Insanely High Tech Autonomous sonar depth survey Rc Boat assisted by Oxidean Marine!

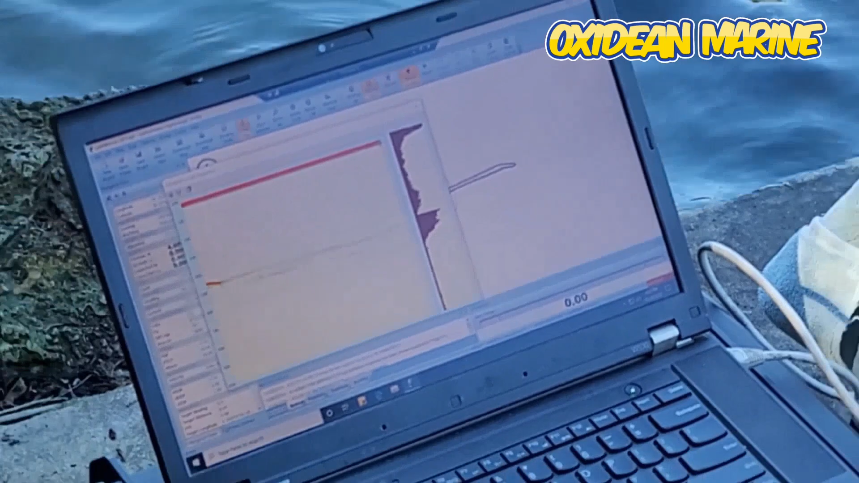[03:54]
so i'm not really happy with the trace okay so the uav steering